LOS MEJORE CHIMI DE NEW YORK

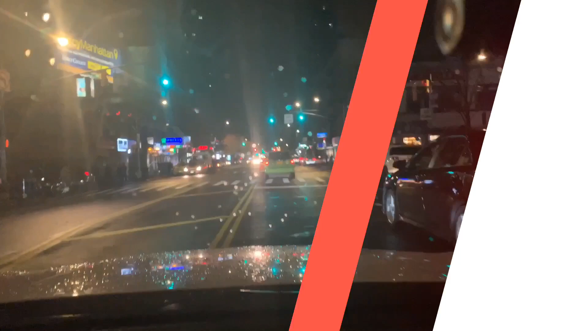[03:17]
vamos ya me encuentro aquí en San Nicola exactamente por la 181 ahora vamos a pararlo en donde los monchis aquí tengo el chimis